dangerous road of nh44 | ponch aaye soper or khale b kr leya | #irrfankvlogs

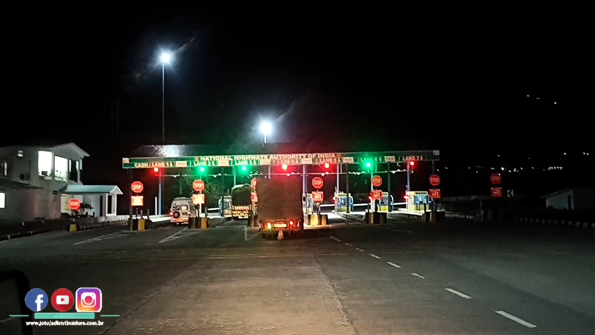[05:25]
ہم پہنچ آئے ہیں ابھی بانیال ٹول بلازہ پہ اور یہاں سے آگے راستہ تو ٹھیک ہے اب اترین پریشان ہی نہیں
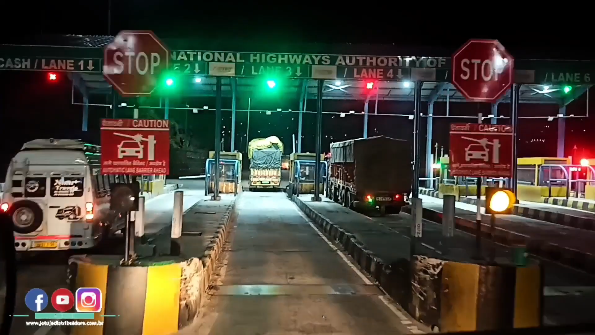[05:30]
چلتے ہیں آرام سے یہاں سے